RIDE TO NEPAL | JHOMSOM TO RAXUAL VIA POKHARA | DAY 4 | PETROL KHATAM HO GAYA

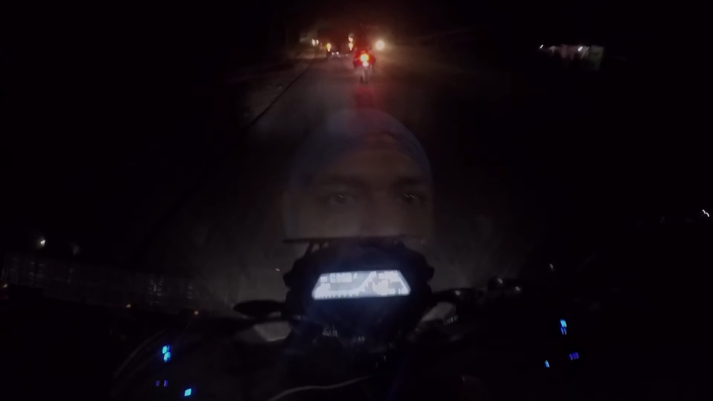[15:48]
और क्रिसमस के नाइट पे हम लोग कर रहे हैं राइड बैक टू
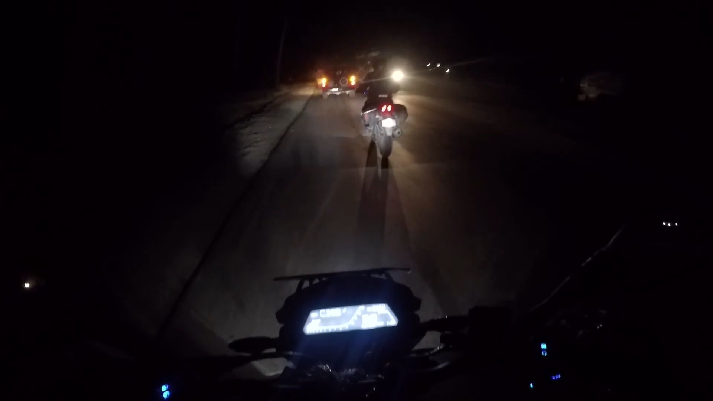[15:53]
रक्सौल, विच इज़ अराउंड 100 किलोमीटर्स फ्रॉम हियर। इट विल टेक 2.5 hours टू रीच देयर बिकॉज ऑफ द माउंटेन एरियाज एंड द रोड विच यू आर सीइंग राइट नाउ। वी कैन क्रूज एट 70 and 80s, बट बियॉन्ड दैट इज़ नॉट पॉसिबल। And some bad patches is also there in this road, so we have to be careful.